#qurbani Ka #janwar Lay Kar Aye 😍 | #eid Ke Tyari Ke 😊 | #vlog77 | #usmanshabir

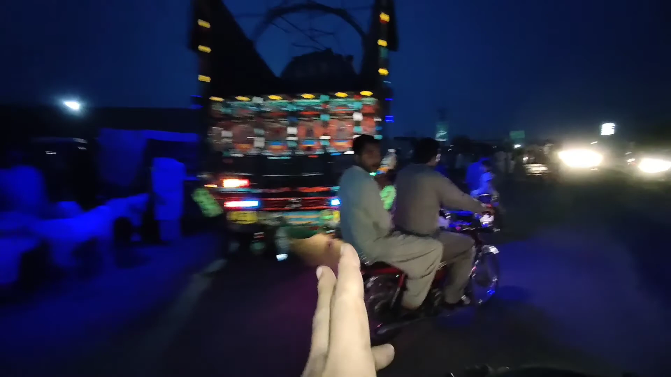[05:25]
मंडी तो बाहर ही माशाल्लाह मंडी लगी हुई है बेशुमार इतने जानवर खड़े हुए हैं मंडी अगे है तो माल बाहर ही विकन दिया इतने